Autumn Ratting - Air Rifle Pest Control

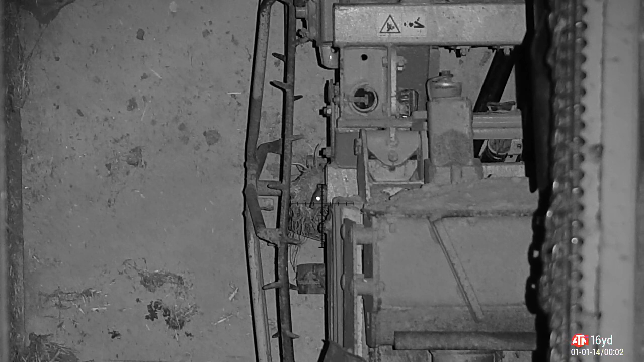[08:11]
this is what i'm talking about look at them they're climbing through all the little nooks and crannies and machine so you've got to be very very still line me shot up and wallop there's a bit of a ting there
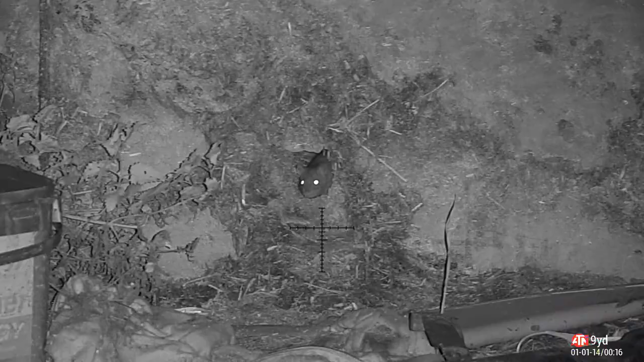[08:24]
but the pellet went straight there was brain box now the other side win it's a win
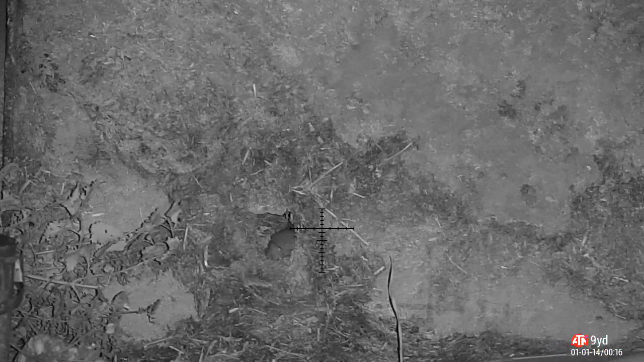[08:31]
i bet that hurt
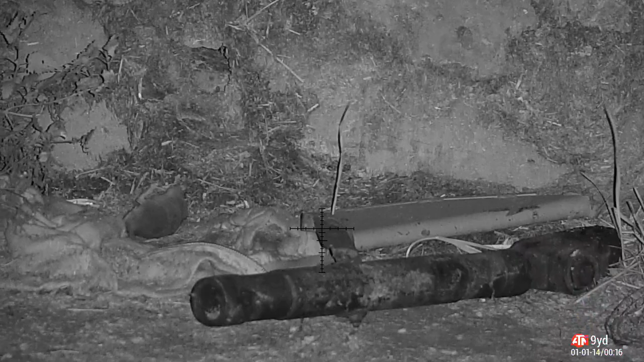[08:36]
nice bit of thrashing around there oh look here we go he's come back
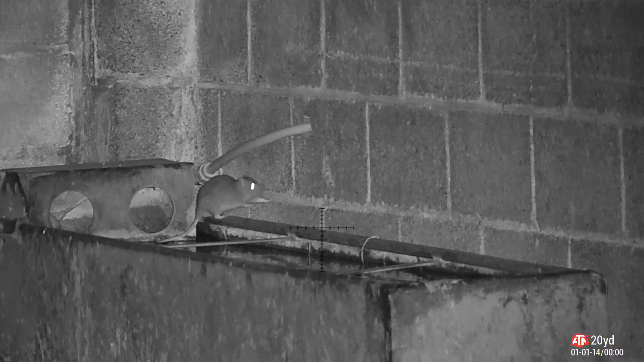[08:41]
out this is what i'm talking about so he comes across has a little drink and high body shot those two two pellets are devastating he'll bleed out very very quickly
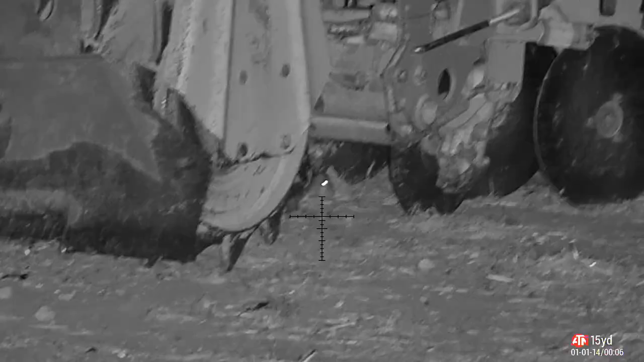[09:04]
again back in the main barn where the machinery is and look what we got another rat hiding underneath good solid smack there high body shot kicks out he's going to get a second one
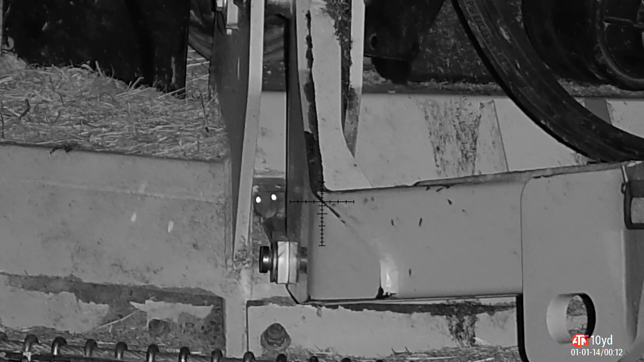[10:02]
and you just see these other friends shot i got pretty quiet pretty quick from here in the lung fairly quickly once you start spilling a lot of gray matter they don't want to wait around so they've kind of caught the ground and quieting down a bit
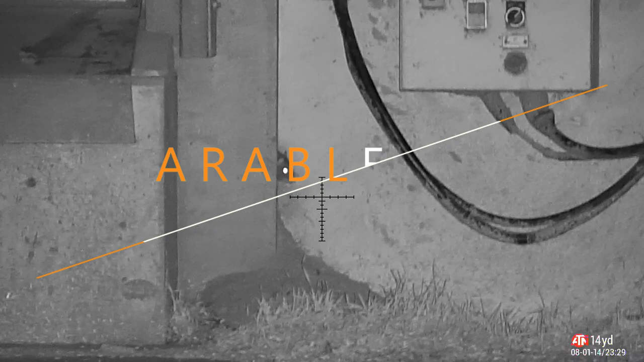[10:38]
the noise you can hear in the background is the fans at the grain store
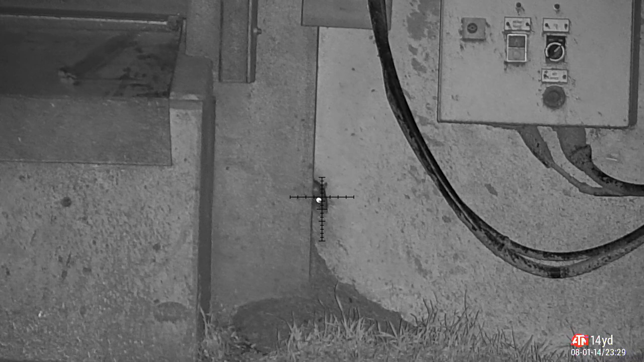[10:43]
spot this one on the thermal got a bead on them took a shot thought i'd missed but the blood coming
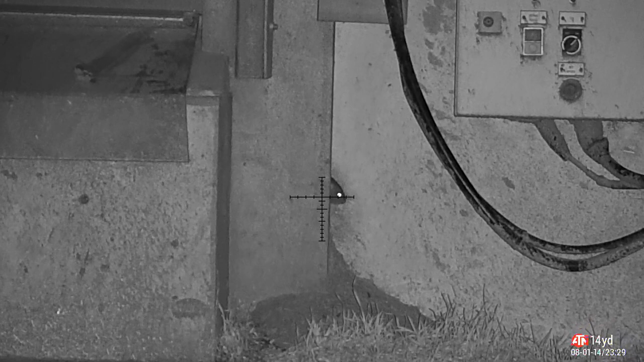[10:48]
from the ears nose and mouth well we know where that pellet's gone don't we
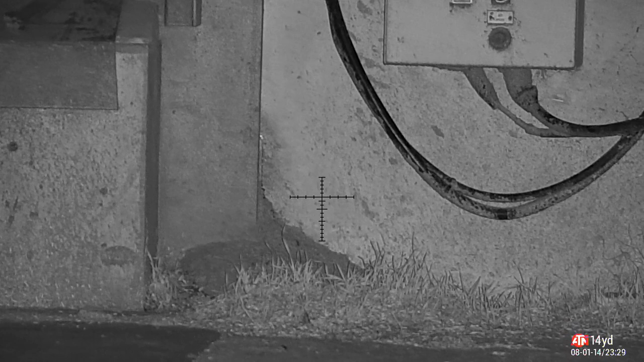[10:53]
the nights are a lot lot darker and they